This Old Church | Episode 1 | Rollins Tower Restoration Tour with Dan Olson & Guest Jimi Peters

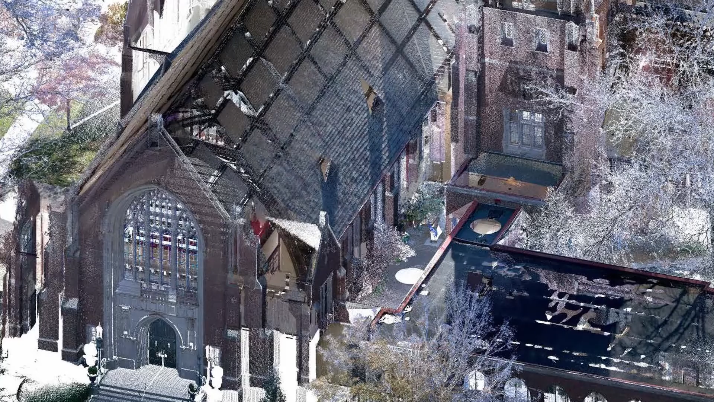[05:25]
be like that so the reason we're seeing the inside of the tower here or the inside of the sanctuary here is we had some scan points when we were doing a 3d scan of the building
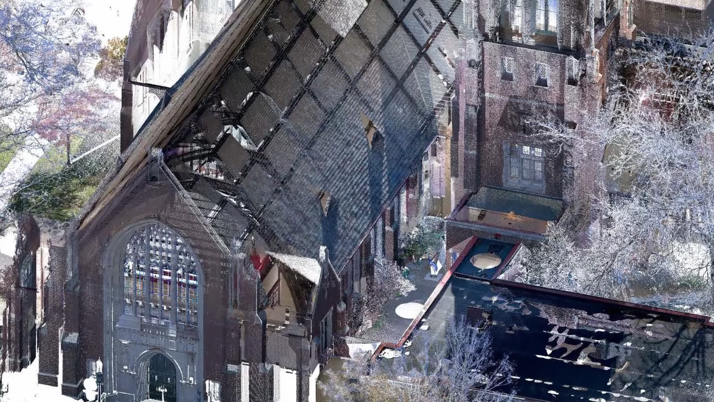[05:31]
um that identified where the ceiling was in the sanctuary you we couldn't see the roof of the sanctuary because the scanner points couldn't see on top
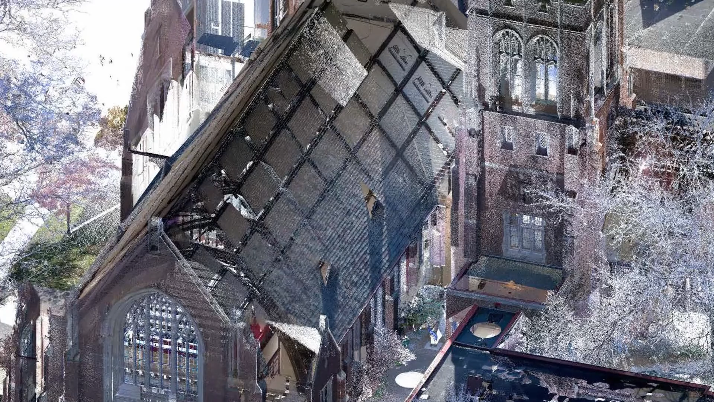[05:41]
of the building so it sort of goes invisible and you can see underneath so now what kind of a scanner would that be this would be a leica scanner that sits on a
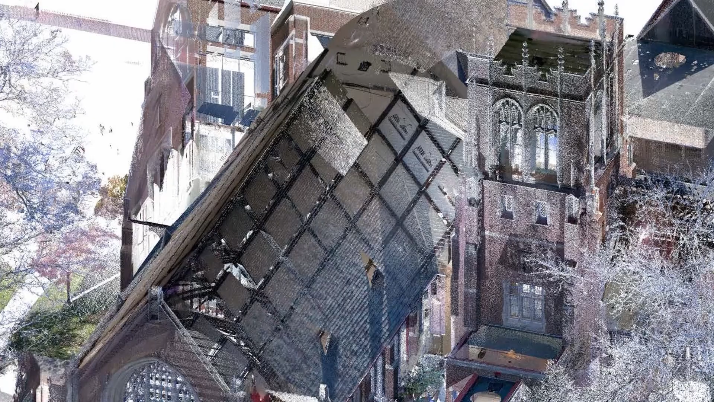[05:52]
tripod and you walk out of the room press a button and it sends out an
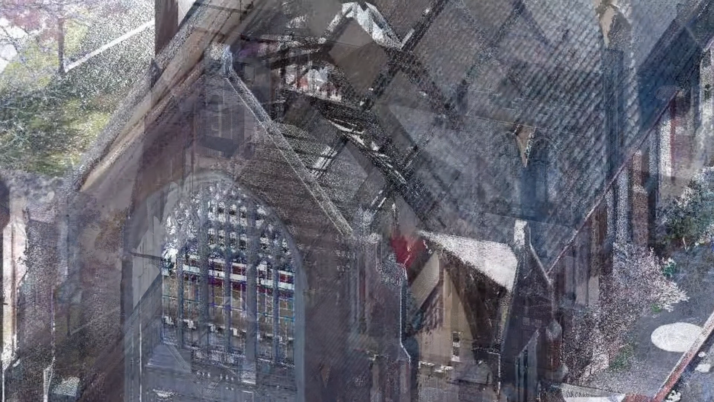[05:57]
array uh and captures data on each sends a laser to the
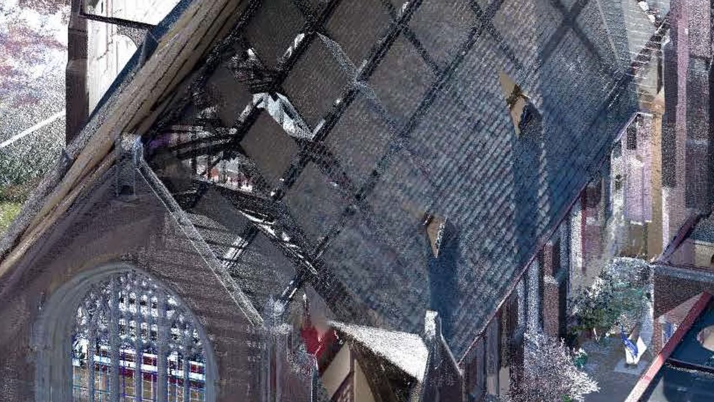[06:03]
wall the laser comes back and it tells it where that point is in space and then we can recreate
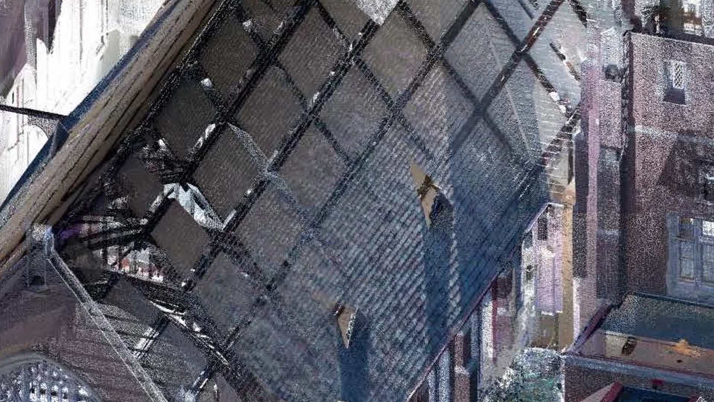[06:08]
that digitally and it almost looks like it's x-ray is that yeah yeah
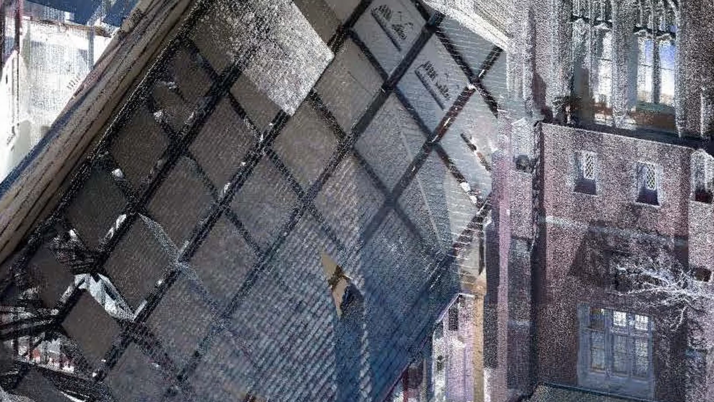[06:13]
and you can see the color here too because it gets matched up with uh photo photos
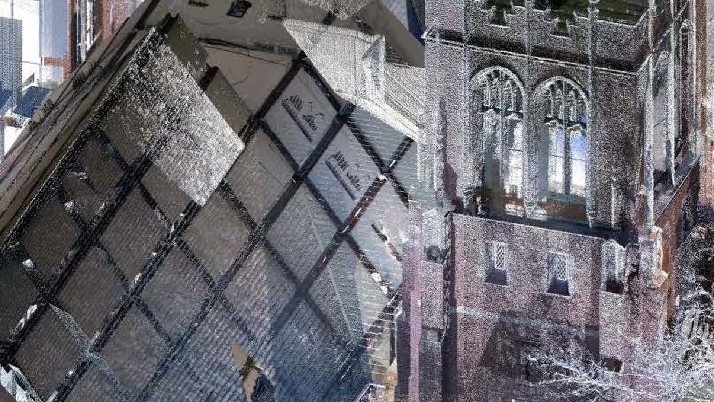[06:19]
to actually know what colors those points need to be that's uh really high tech
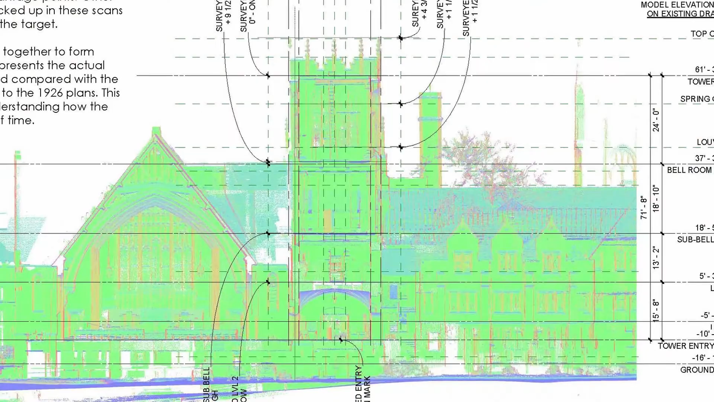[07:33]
is the 3d model that's this green um cast over the
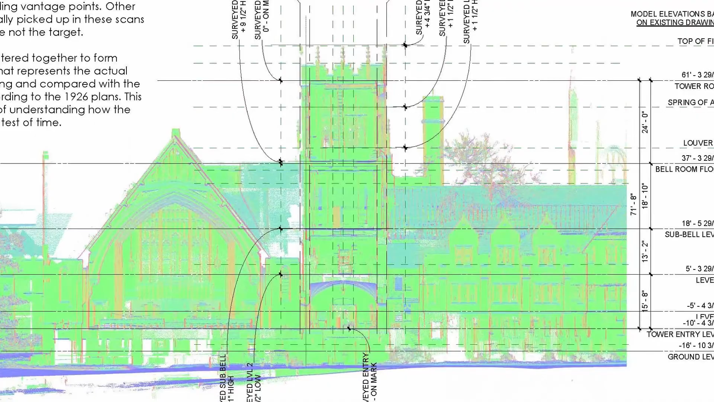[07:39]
top of the perfect model and it shows where the tower wall
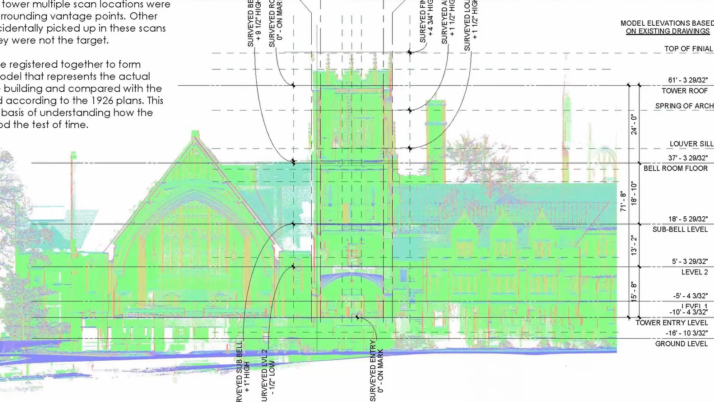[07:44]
was bulging out um because there was a lot of water in the wall and so the exterior wall would
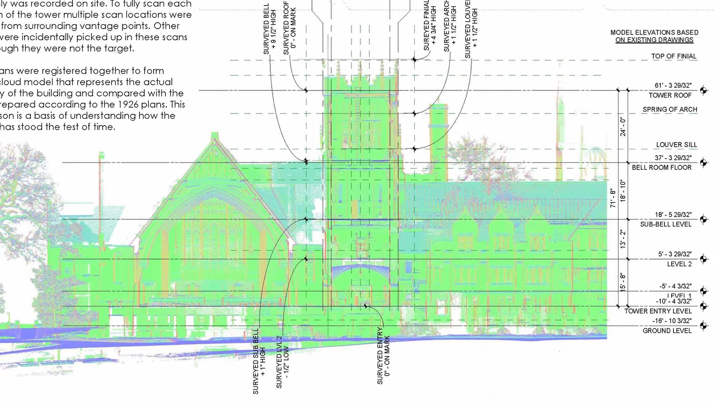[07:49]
actually like bend outward we can measure what that was um in several places we had